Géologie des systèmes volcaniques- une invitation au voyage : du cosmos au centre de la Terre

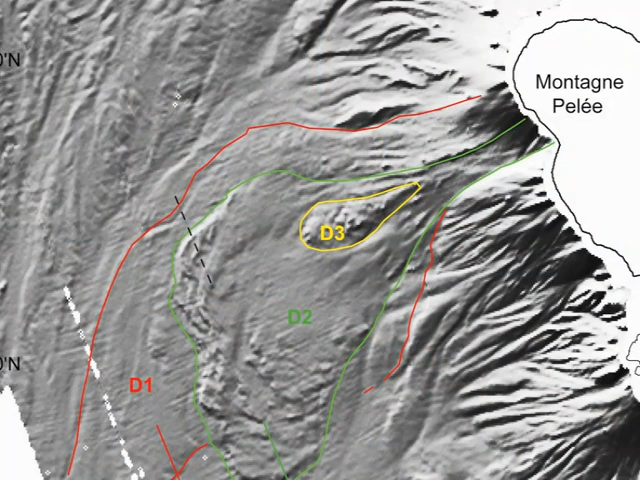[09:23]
On reconnaît ici la présence de blocs, et en fait ces blocs là représentent des dépôts d'avalanches de débris.